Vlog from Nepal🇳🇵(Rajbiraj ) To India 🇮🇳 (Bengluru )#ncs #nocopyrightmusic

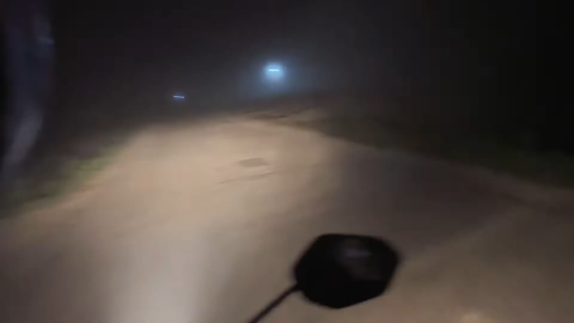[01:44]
आप देख सकते हो कितना ठंड यहाँ पर है और यहाँ पर कितना धुआं धुआं जैसा लग रहा है. क्लियर दिखाई भी नहीं दे रहा है, फिर भी धीरे धीरे चलेंगे, लेकिन जा रहे हैं लगातार.